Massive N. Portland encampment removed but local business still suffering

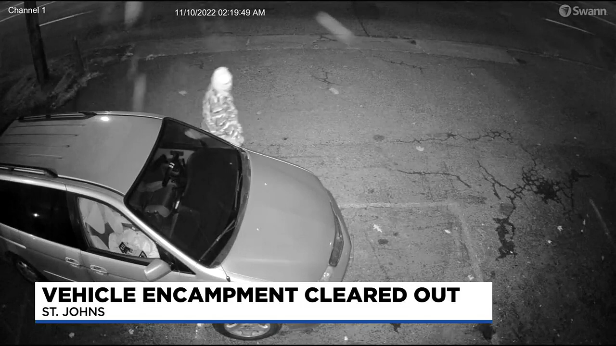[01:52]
White shared surveillance video with us of people he says live in that camp breaking into the RV lot. Most recently, someone was caught on camera smashing the front door and stealing several computers.